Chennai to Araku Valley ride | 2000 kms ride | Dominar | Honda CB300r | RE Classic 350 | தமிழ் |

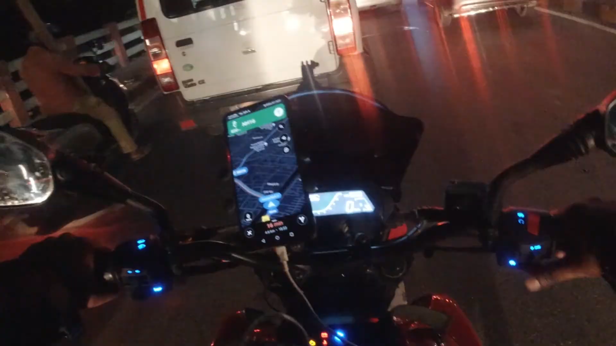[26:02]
இப்போது நீங்கள் பார்க்குறது தான் விஜயவாடாவோட டிராஃபிக். இது ஒரு சிக்னலோட டிராஃபிக் தான், எப்படி இருக்குன்னு பாருங்கள்.